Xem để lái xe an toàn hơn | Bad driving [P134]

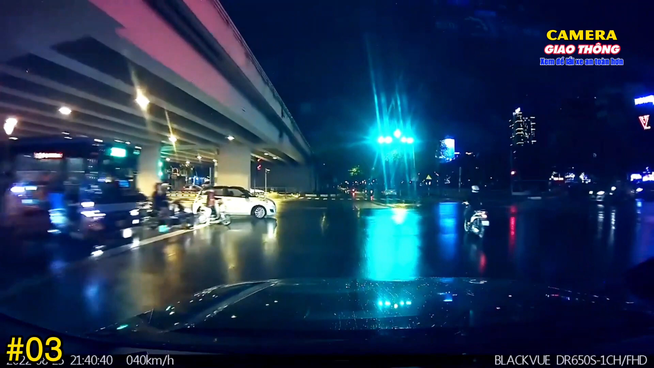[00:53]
Con mẹ con điên này. Mẹ mày vượt đèn đỏ.
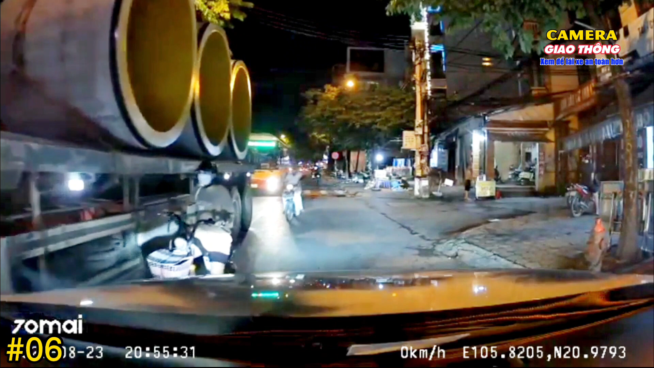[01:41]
Đi ngu thế hả em? Xe nó to thế này mà cứ chèn vào làm cái gì?